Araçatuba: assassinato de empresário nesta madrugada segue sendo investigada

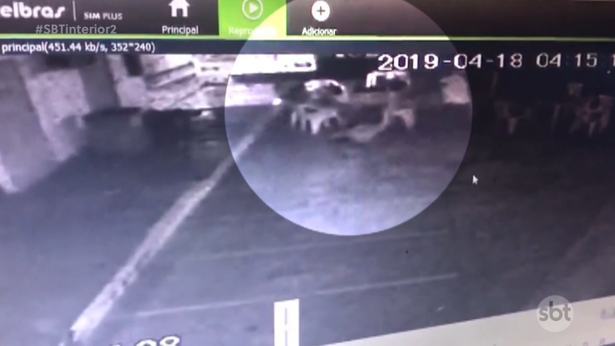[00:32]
Apuramos que um grupo de amigos estavam num posto, sentados à mesa, conversando, bebendo alguma coisa.